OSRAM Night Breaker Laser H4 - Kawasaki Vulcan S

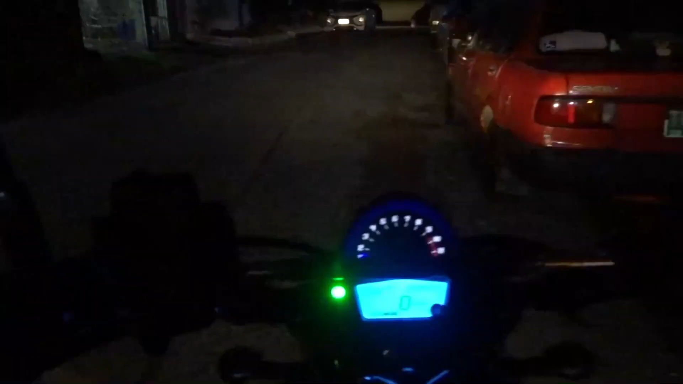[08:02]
So this is the stock bulb of Kawasaki Vulcan S. So that's in low beam. Low, this is high, this is low, high, low. So this is the Osram Nightbreaker.
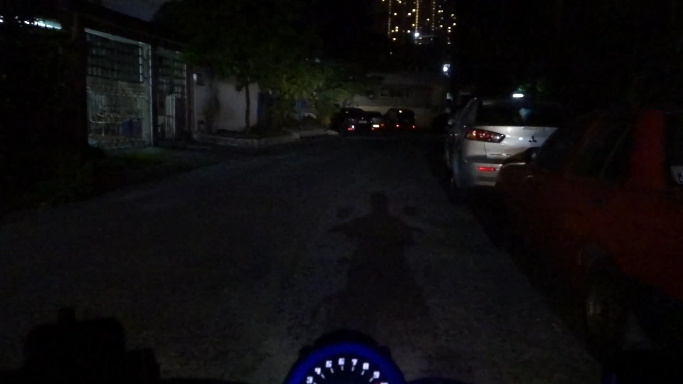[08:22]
That's low, this is high, low, high, low, high. So, I think this is better than the stock.